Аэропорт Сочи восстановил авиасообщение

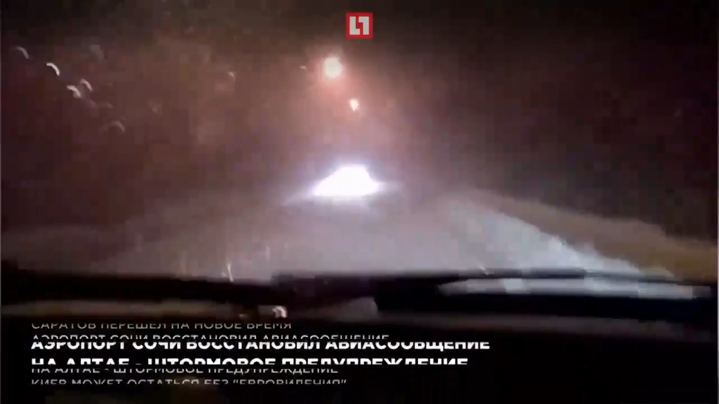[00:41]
Тем временем в Алтайском крае вслед за Омской областью синоптики объявили штормовое предупреждение. Мокрый снег, дождь, метель, гололед.